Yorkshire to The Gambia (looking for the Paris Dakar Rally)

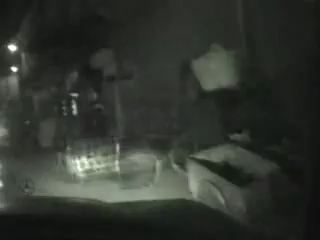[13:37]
You down there? Oh, right, fair. Ceramic tile.
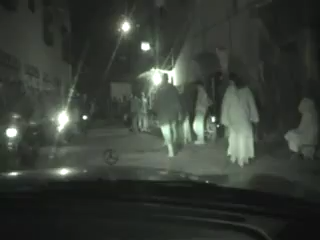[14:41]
You have to reverse all the way out.
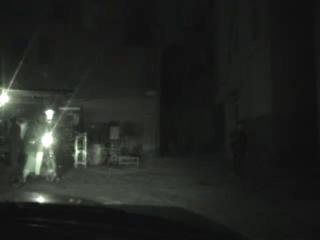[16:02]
Well, that looks impassable down there.
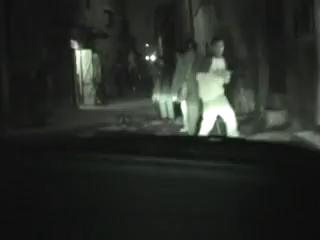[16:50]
We're fucking stuck here. Here we go. No chance of fucking turning out. That's what I was saying, look at
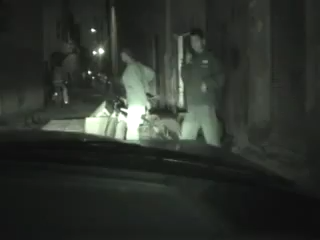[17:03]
that. Sorry. I can squeeze down there. James Bond, get it on two wheels. Now there's no more fucking obstacles.